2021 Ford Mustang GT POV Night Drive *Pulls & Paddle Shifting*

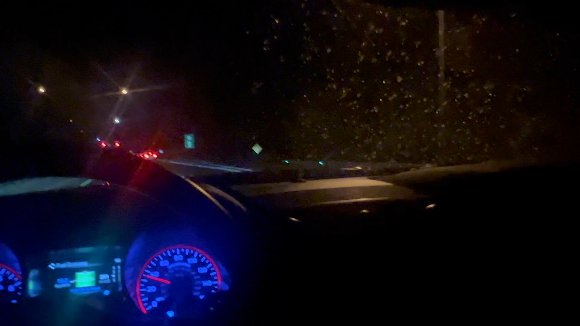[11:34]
Forecast. It said it was gonna drizzle. Man, it's raining. Look at my windshield.